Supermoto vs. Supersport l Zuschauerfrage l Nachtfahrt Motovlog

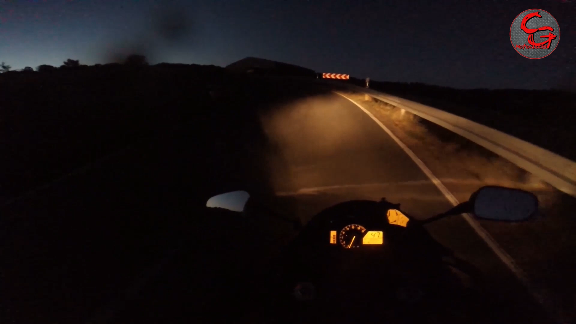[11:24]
Jetzt kommt eine Kurve, jetzt sehe ich gar nichts mehr. Ich war es abgelegt wegen dem Scheiß. Ich gucke meinen Himmel, ich glaube, da ist noch ein bisschen hell. Hier, macht's gut, Leute. Ciao.